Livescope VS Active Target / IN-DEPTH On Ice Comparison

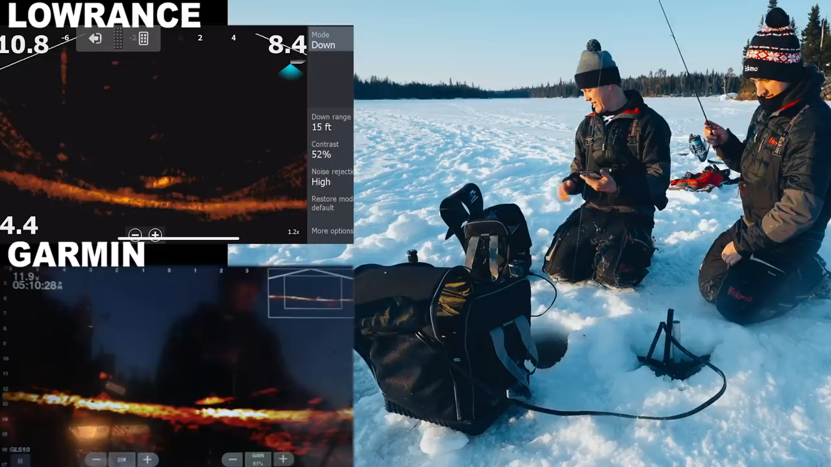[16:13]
once that screen pops back to normal then you're good look at there's just a fish there's three walleyes waiting down there right now okay you're good oh my goodness this is video games there's three four walleyes down there ridiculous that's insane oh no oh oh I think you're free okay fish is still on
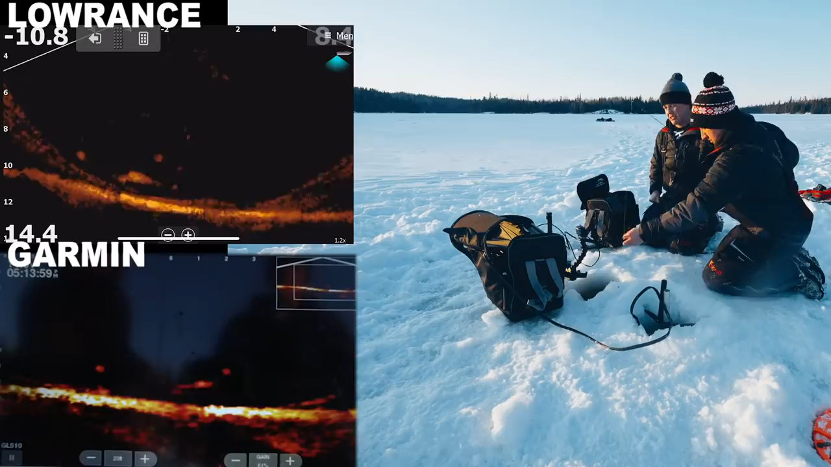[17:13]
man there's just fish wait out waiting down there right now there's a big fish come over the tip up bait wow this is insane he hit already yeah I think so wow oh that's a bigger fish dude oh there's a bigger fish he's coming back yeah he's going to eat right now how many chances will he get trying to eat him a little bit oh look at this bigger one coming in bigger fish coming in oh there's two he's going to crush it there's nice and there's another one waiting there for you
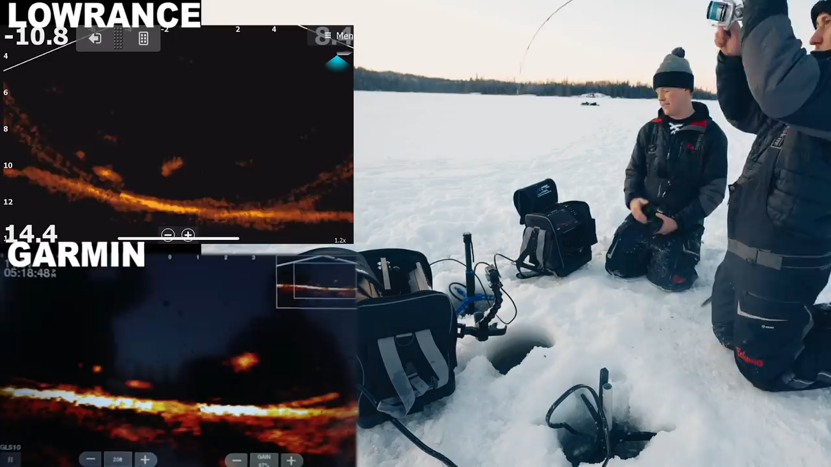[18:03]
oh there's another one this one's going to eat oh jerked it right out of his mouth here we go here we go yep oh yeah that's a little better a little better nice walleye biggest one oh wow
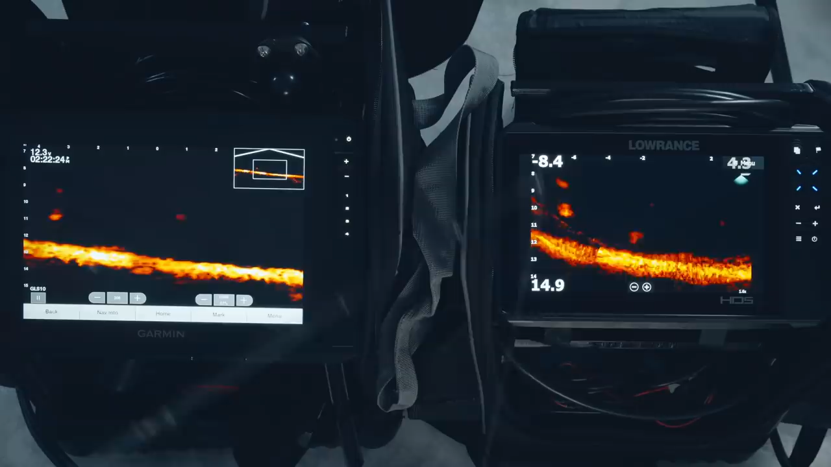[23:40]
screen if I would have kept it all as is on the same frame then you would have seen that it just wouldn't have been you know filling the frame as nicely but just in general this isn't you would never use two units like that
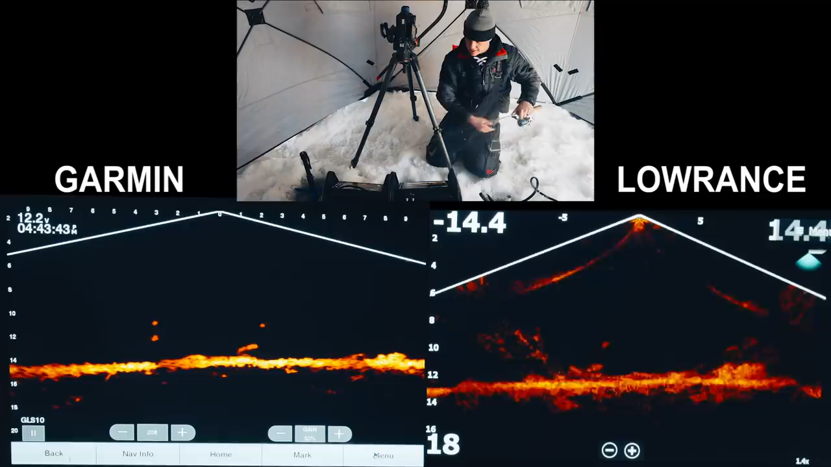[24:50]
within their system some sort of bug where the whole screen just shifted and then as well that ring was really noticeable but I've seen other active target footage where there was no ring at all so I'm not sure if that was something specific to my unit or something that's going to get fixed in firmware but it did make it look real muddy as far as the actual image near the bottom
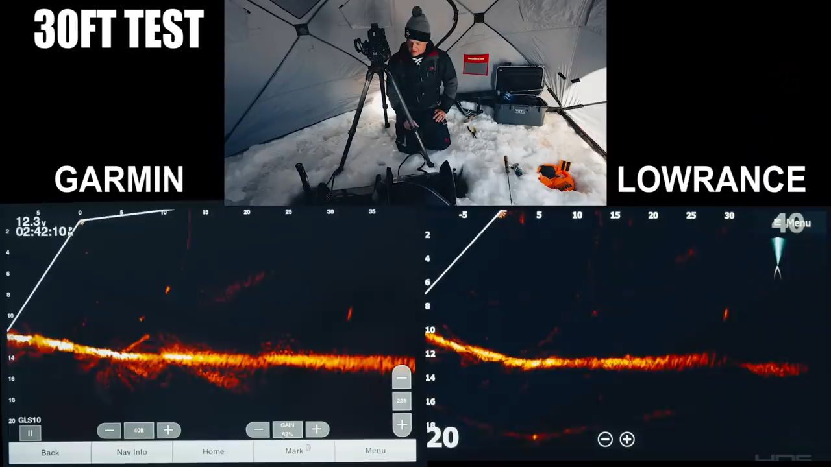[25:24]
objects at range we dropped that bondi bait down at 30 feet didn't make too much of a difference once we went to like 60 to 100 feet it was definitely easier to find it with the active target and it was just cleaner
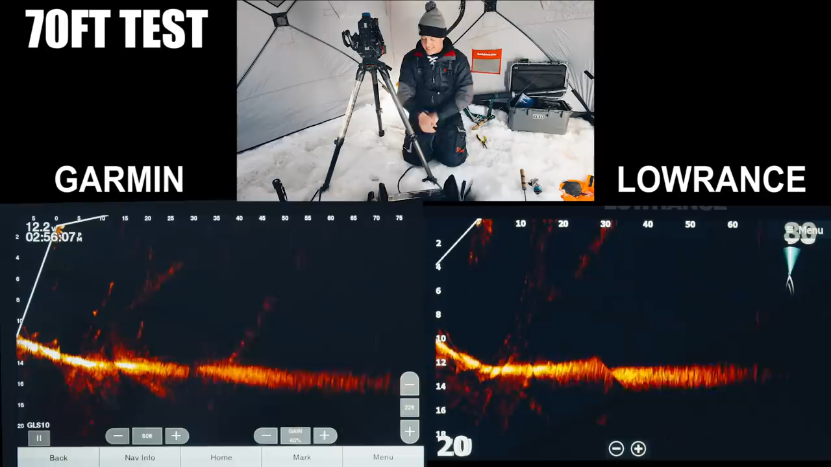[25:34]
at a distance so I think that's one of the most important things on this entire test is finding images or is finding objects at a distance because that's how you're going to find you're going to find fish you're going to find rock piles all that stuff so I think that's very important but then you go back to the general clarity and quality
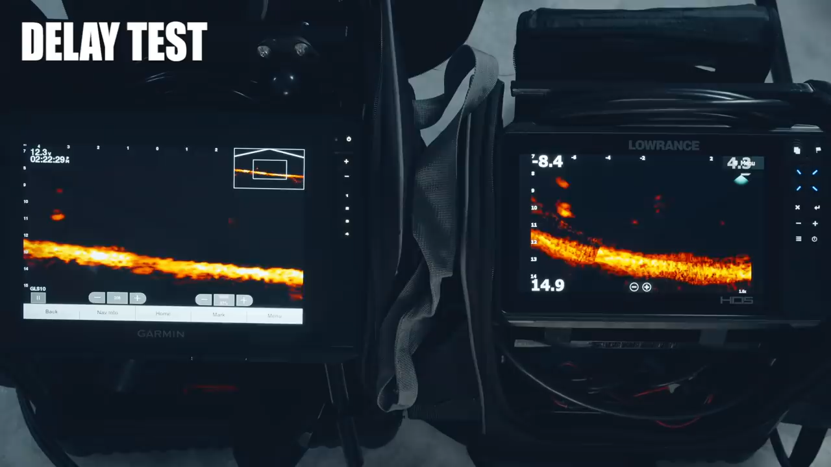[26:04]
live scope one hands down in that category I think that one's fairly important like you know I think if you're if you're jigging it gives you a little more time to react when you can see that fish if there's a little more of a delay you might not have that same reaction time so obviously the delay I think has some importance and that one goes to goes to the live scope and then we and then we're kind of on to some of the other specs and this is probably one of the biggest ones that I didn't do a test on so both of the transducers are 135 degrees
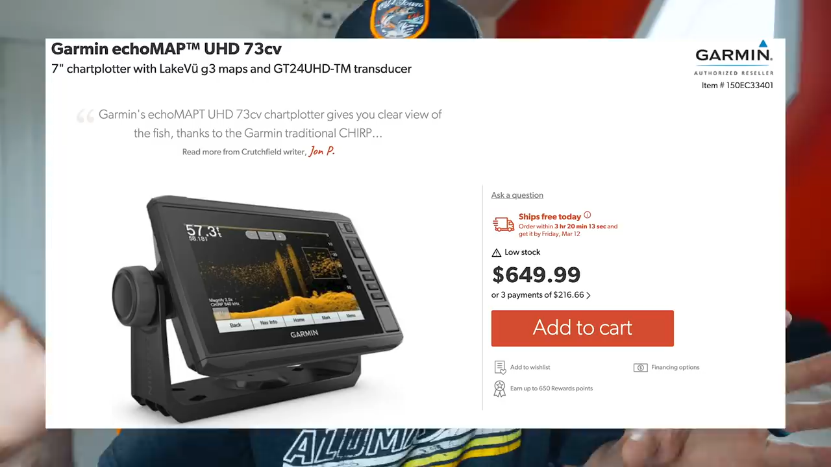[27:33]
both $650 Garmin comes with a 2D deucer which might be nicer for deeper water